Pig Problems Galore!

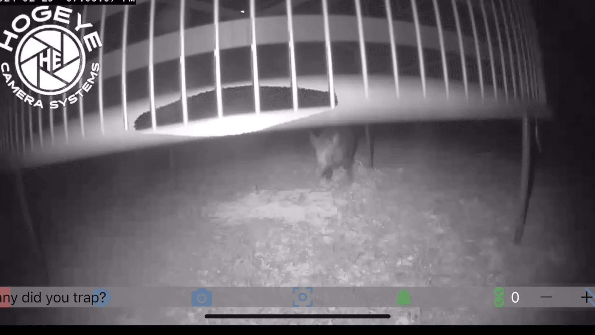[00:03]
Let's watch him beat the side of it. Pepper, can you hear me? Pepper!
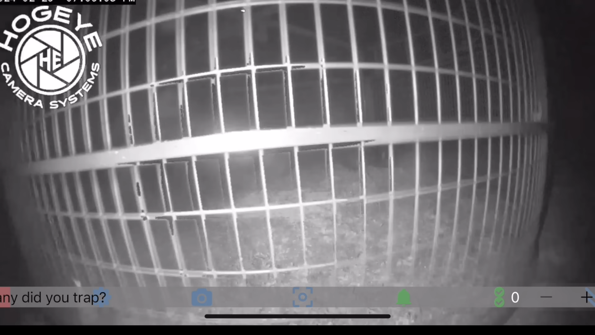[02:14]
Let's watch him beat the side of it. Boom, that's what I expected. Yep. I can't believe he ain't hitting this. He's a little calmer than I actually thought. They calm down pretty quick. They don't go too nuts for too long. They calm down. He'll go back to eating in just a second. Especially when it's just one or two.